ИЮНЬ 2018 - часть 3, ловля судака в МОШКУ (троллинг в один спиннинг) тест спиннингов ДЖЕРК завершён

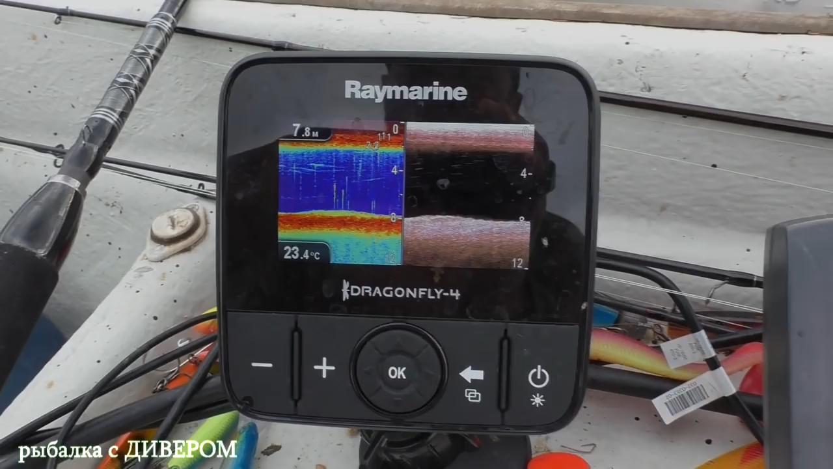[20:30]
On screen: water 23.4°C
Я думал, как его вот костыль. Я вообще подпрыгнул вообще, если что. Да, твой вообще четко рисует. Я не знаю, что он рисует, но он прям что-то сама, наверное, походу сон поднимается.
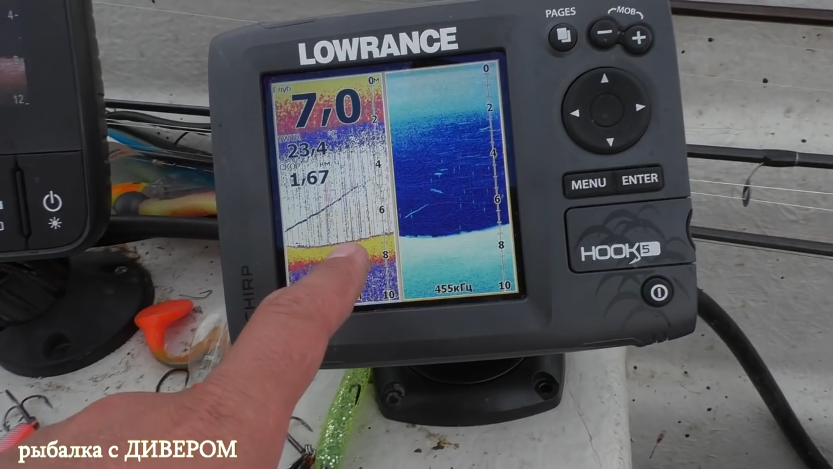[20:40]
Лучше ни хрена ничего не показывает. Вот какие-то, да, рыбы. У меня что-то